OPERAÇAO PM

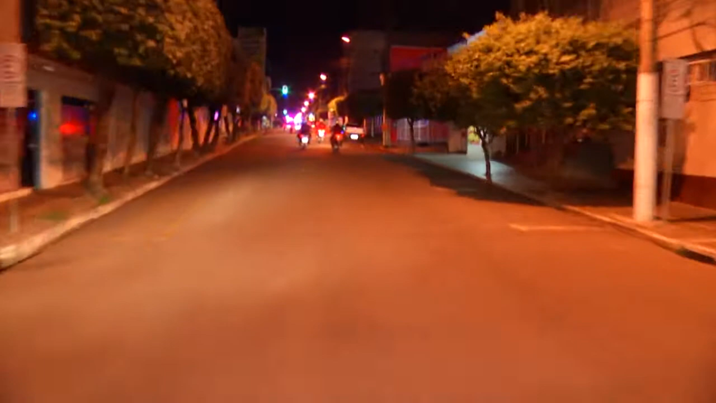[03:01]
5º Batalhão da Polícia Militar que tem sequência na operação Fim de Ano.
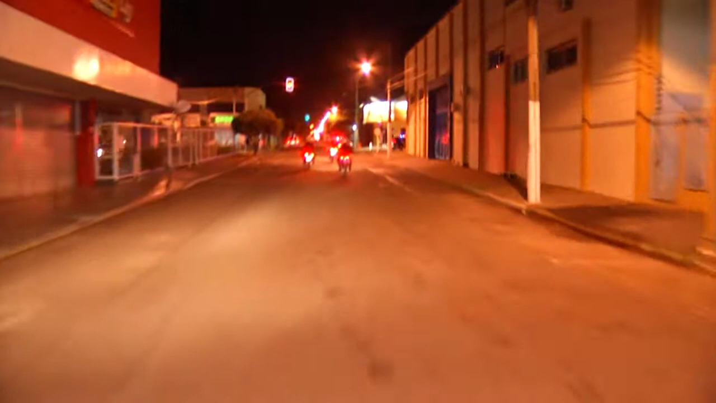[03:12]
Olha só, eles chegam aqui nas imediações da Avenida Bandeirantes e daqui a diante o comboio segue no seu trabalho.
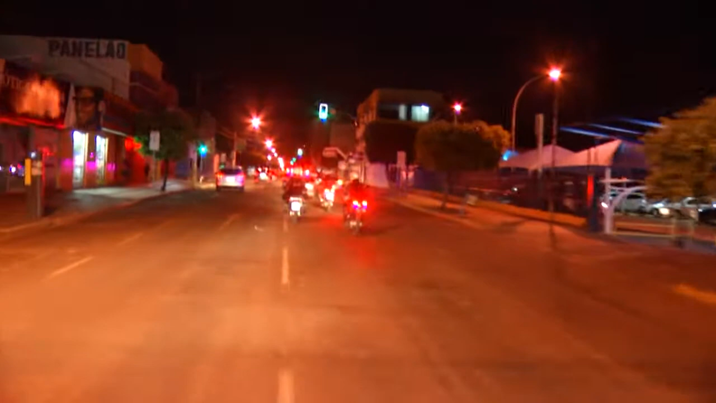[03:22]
De acordo com as informações do tenente que comanda ali o trabalho que vai sendo feito, as viaturas têm que seguir o mais rápido possível. E à medida com que o comboio vai seguindo,
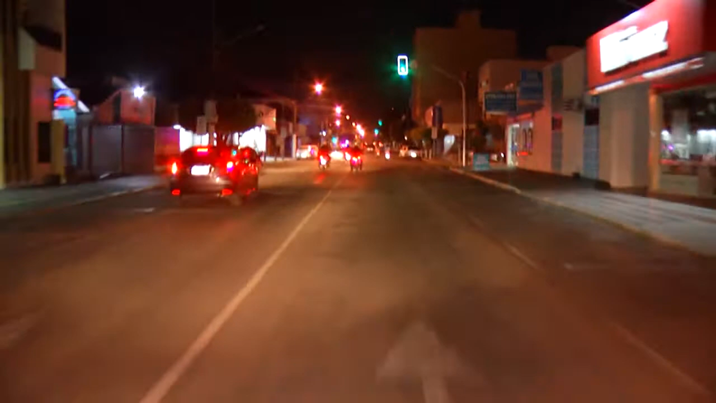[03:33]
situações suspeitas vão sendo abordadas imediatamente.